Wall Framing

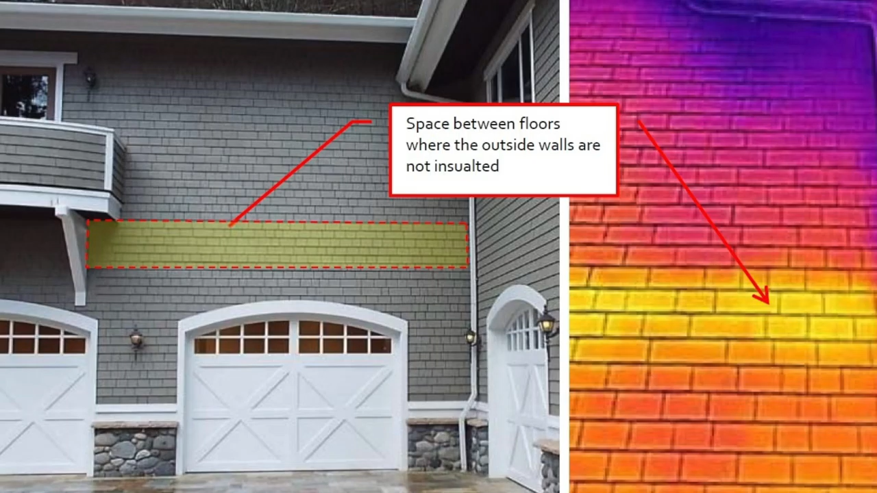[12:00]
As you can see in the pictures, even with insulation in the wall cavities you can still see the heat dissipation at the floor level.
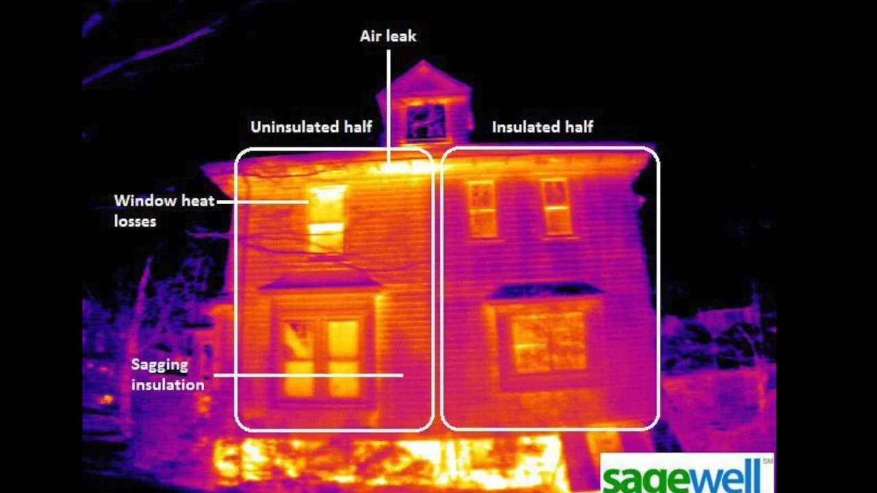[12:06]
The second picture shows the temperature difference for the entire face of the house. One side is completely insulated while the other side is uninsulated.
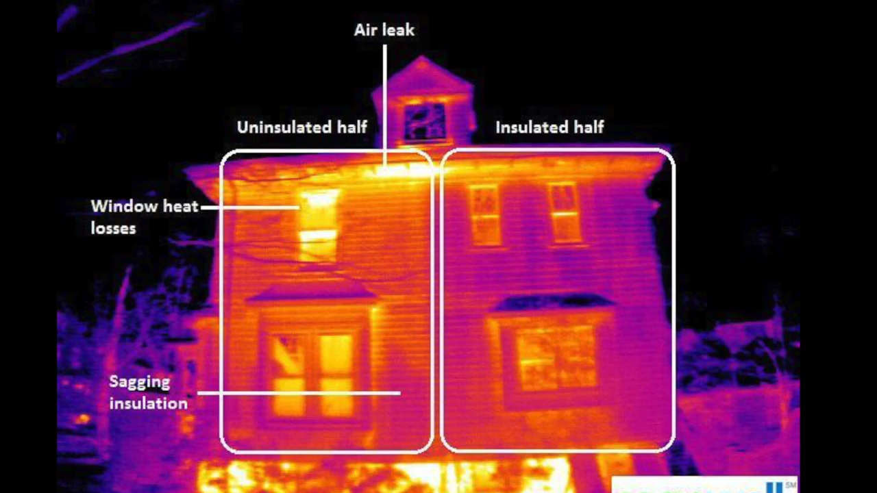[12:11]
The winner clearly stands. 16 inch on center framing was chosen for the house on Vine Street because of its economic viability, accessibility and effectiveness.